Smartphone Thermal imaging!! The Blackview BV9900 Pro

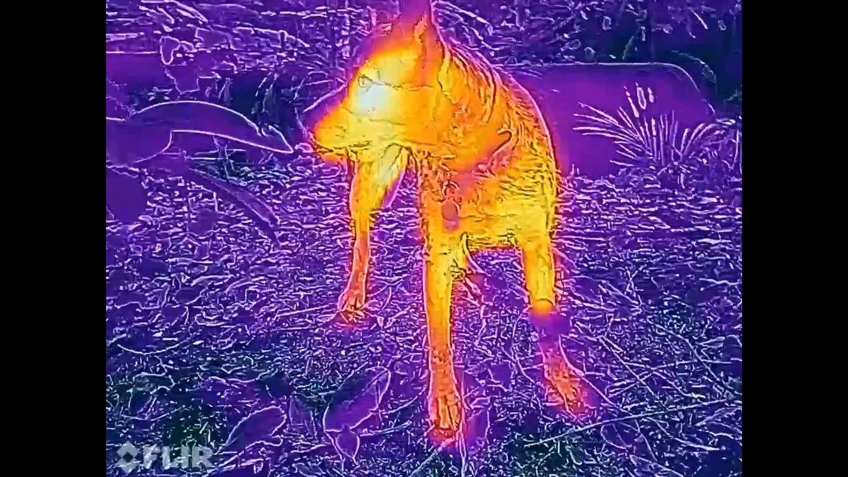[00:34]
It's not just live objects that have a heat signature either,
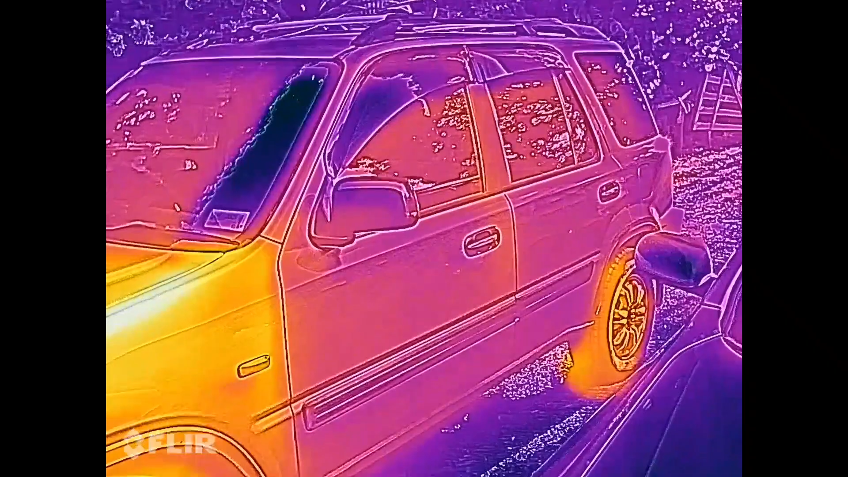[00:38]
lots of inanimate objects also give off varying degrees of heat.
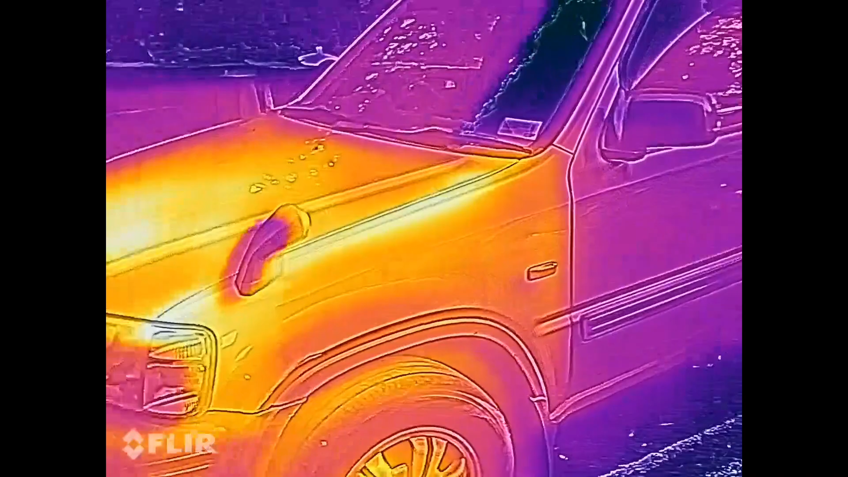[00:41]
Thermal imaging is great for finding hidden or well camouflaged wildlife,
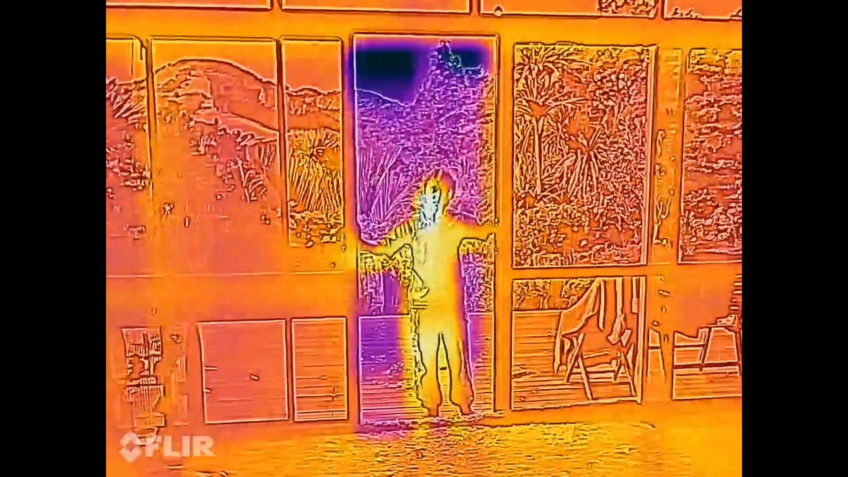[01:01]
or if you're working somewhere cold,
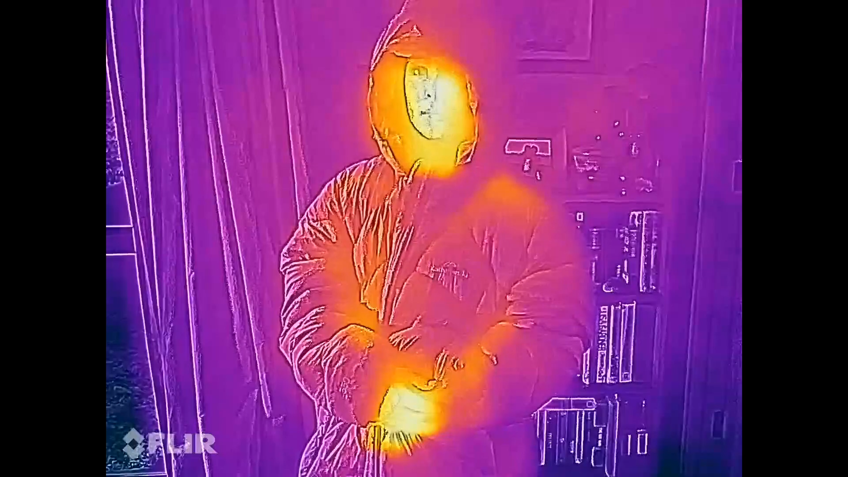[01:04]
it can show you what areas of your body your heat is escaping from,
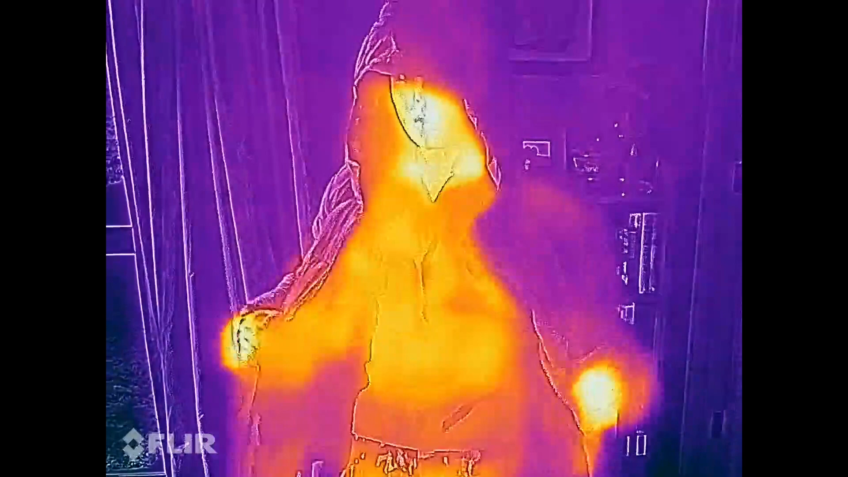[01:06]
so you can compare the insulation value of different kinds of outdoor clothing.
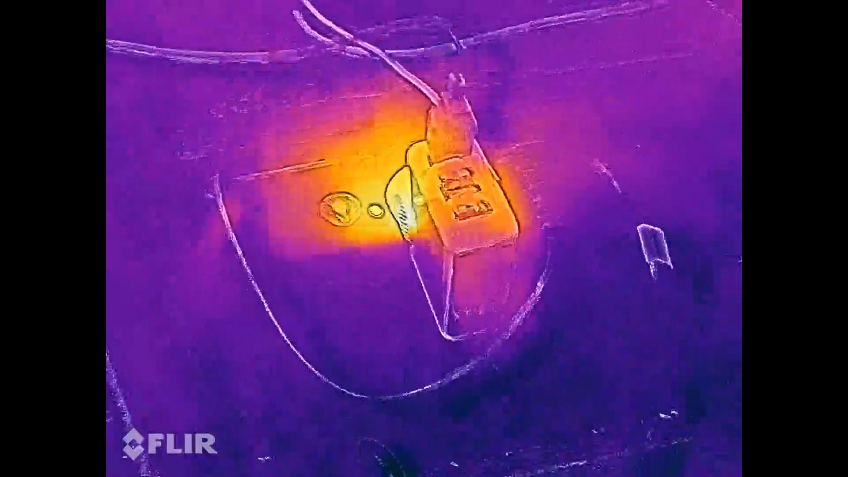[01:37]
What's especially cool about the FLIR thermal imaging on the BlackVue smartphones is that the thermal
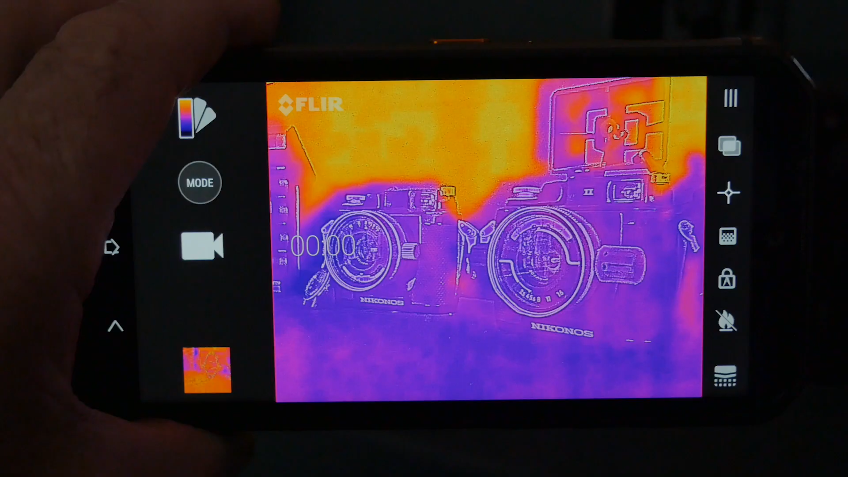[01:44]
image is overlaid on top of the normal visible image.
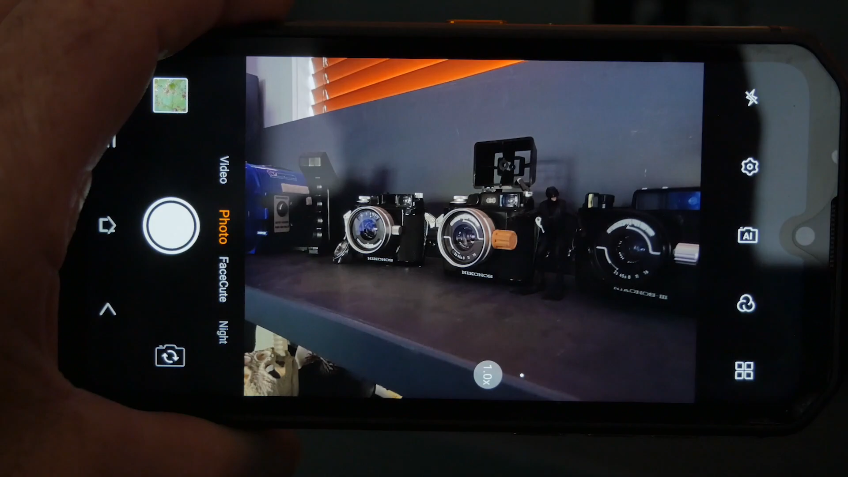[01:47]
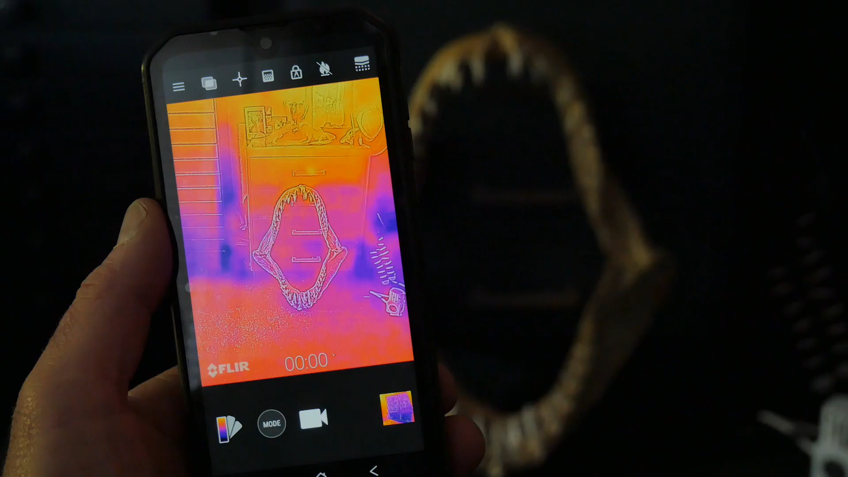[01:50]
So you also get the detail and outline of what you're seeing not just the heat signature
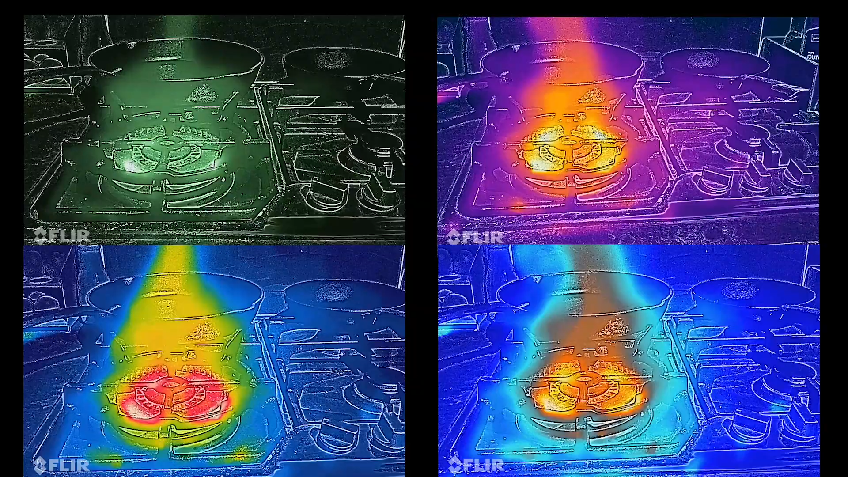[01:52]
and this makes the image much easier to understand because you have to remember that thermal imaging is at a much lower resolution than your regular camera.